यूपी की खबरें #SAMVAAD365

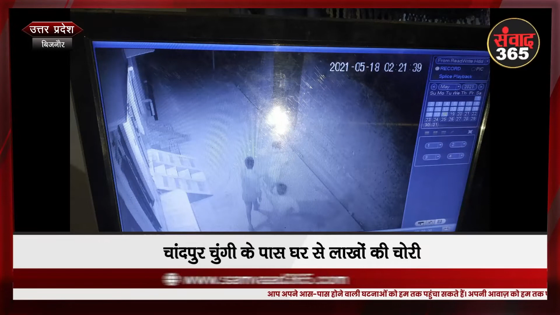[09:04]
यूपी के जनबत बिजनौर में चांदपुर चुंगी के पास देखोफ चोरों में घर में घुसकर चोरी की घटना को अंचाम दिया चोर घर में रखे 29 सहीत लाखो रुपे के जेवर आदि सावान चुरा कर फराग